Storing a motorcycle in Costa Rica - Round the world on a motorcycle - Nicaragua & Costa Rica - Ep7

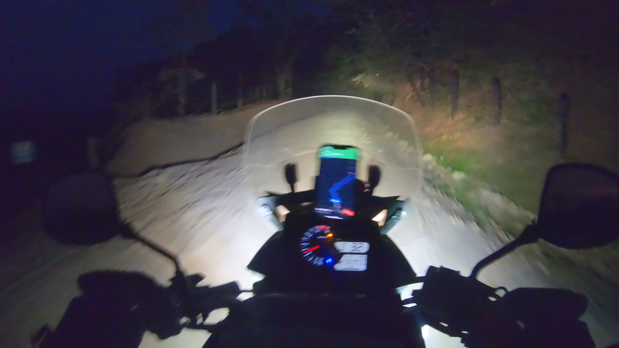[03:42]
It really helped riding through the jungles of Costa Rica. Because for some reason the GPS sent me into the smallest roads. A review of the Baja Squadron Pro lights will be coming up in a future video.